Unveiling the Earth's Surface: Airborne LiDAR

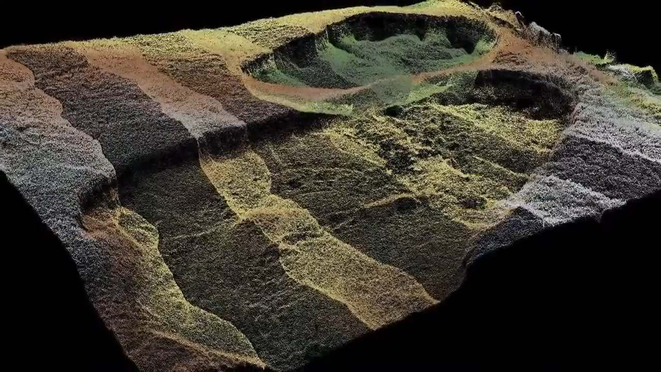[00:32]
It reveals to us a new image of the surface that we can't obtain in any other way,
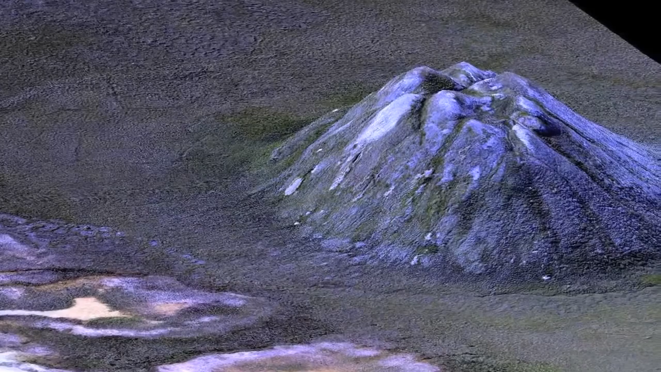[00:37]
takes our previously blurry view of the Earth's surface and brings it really into sharp relief and sharp focus,
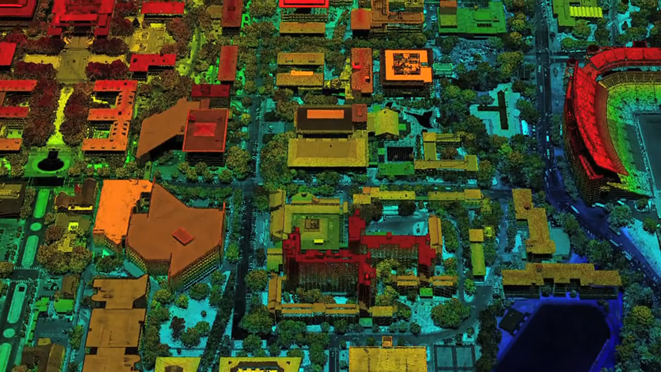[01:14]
or slightly larger scale from the air. So we're literally able to resolve the surface of the Earth at a resolution space that's never been seen before.
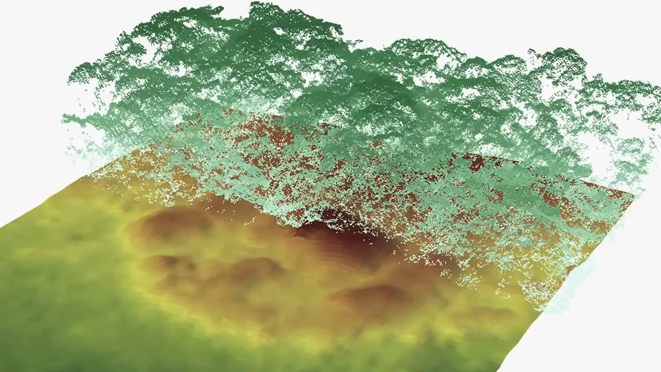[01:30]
LiDAR has been used to detect archaeological sites beneath tree canopies. It's been used to predict flooding extent from tropical storms and rainfall events by having better models of the surface.
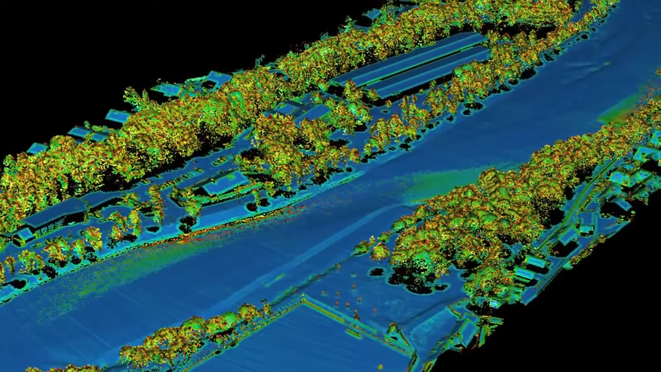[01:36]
Looking at sinkhole formations in places where you have